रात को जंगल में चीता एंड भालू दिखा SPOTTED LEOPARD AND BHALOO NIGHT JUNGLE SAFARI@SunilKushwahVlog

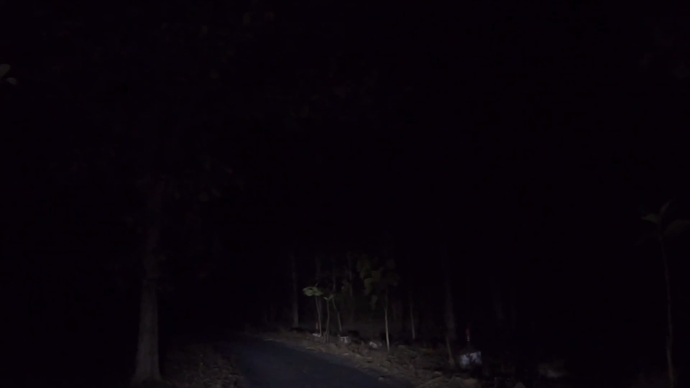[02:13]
य जिके अगे की लाइट बहुत थादार है। तो तो अगे ही रहो, तो सामने फोकस अपड़ेगा।